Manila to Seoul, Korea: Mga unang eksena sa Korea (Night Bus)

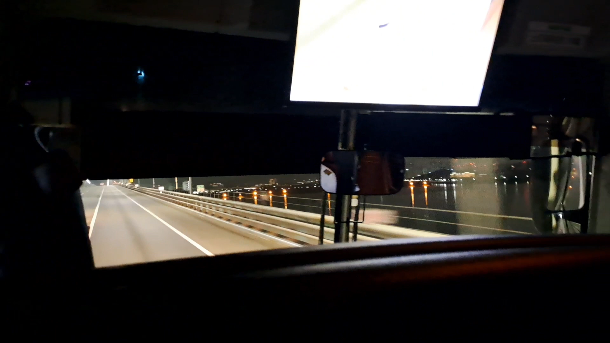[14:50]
So, ayan. First time po dito sa South Korea and I'm so excited. Ito na po ang bridge from Incheon.
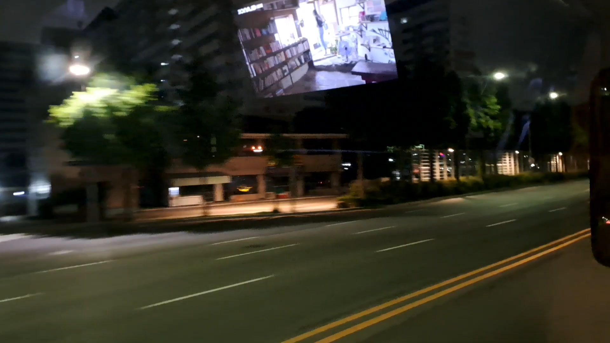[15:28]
Ayan, super. ang bilis ng bus actually katisang oras siya.